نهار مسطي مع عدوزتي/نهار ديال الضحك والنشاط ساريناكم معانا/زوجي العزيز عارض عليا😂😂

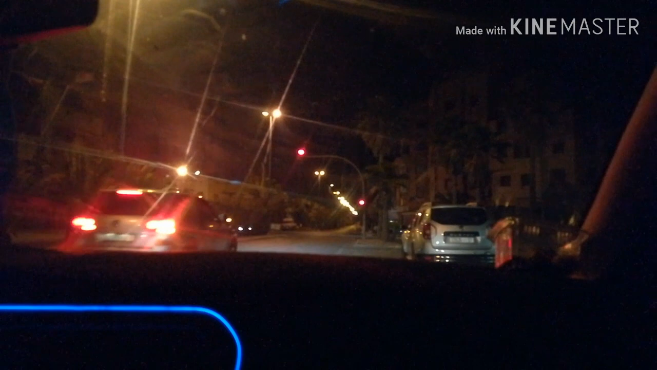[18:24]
هنايا حداها قهوة لندن، لندن هاي شتو كاين هنا قهوة لندن لهيه